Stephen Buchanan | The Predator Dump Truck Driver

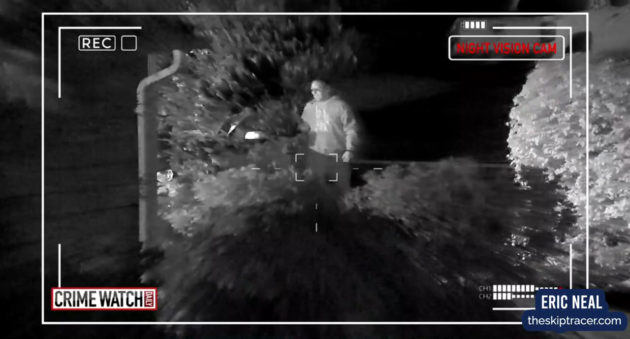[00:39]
27-year-old Army vet Stephen Buchanan has a date tonight with who he thinks is a 13-year-old girl.